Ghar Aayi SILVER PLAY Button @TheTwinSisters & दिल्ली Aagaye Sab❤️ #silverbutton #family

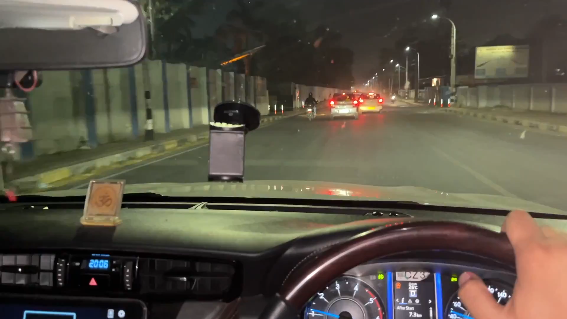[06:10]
यस ट्रैफिक जाम है एयरपोर्ट के पास, मतलब घर के पास, पालम के पास।